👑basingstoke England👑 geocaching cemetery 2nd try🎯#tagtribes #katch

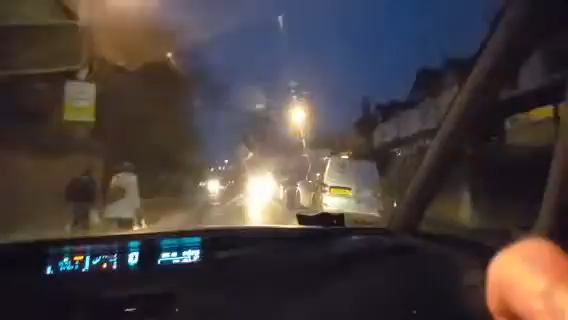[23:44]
but they're all okay with that look at that they're parking in the side of the road that people are supposed to be driving that's what you do here okay oh I don't have my seatbelt on again so the car's gonna explode because there's no seatbelt in as you notice I'm in a
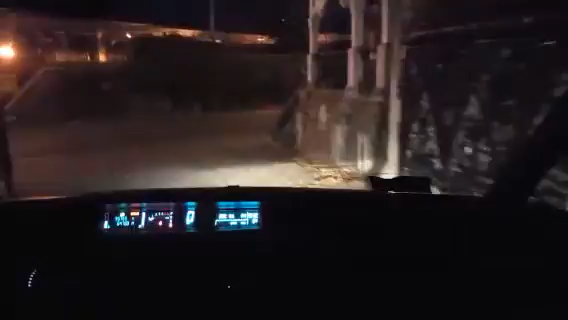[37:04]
so here you go we're going to get going we'll drive a little bit on the road so you can see the the left hand drive thing can you see it's clear oh not now it was clear now it's not they can tell you okay now it's clear